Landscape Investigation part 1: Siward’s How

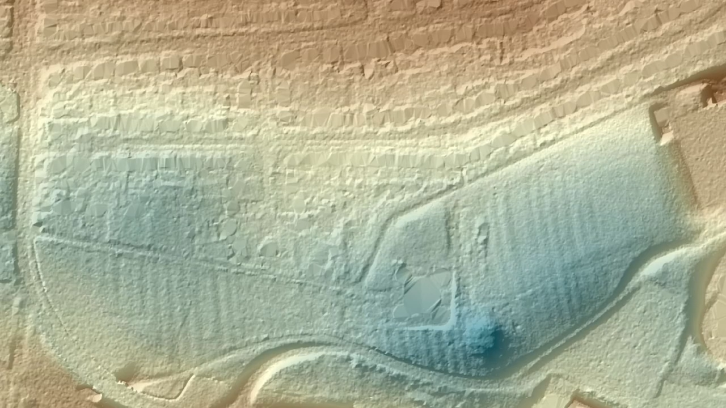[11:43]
And from this, we can see hints that the furrows of the medieval ploughing line up perfectly on either side of the mound.
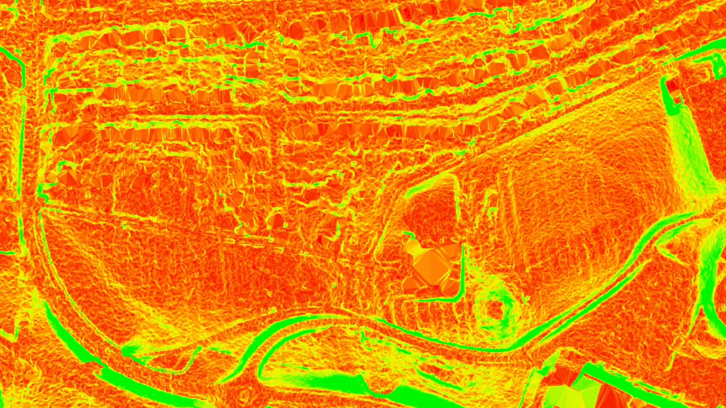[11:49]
In other words, that the mound was built after the medieval ploughing had come to an end.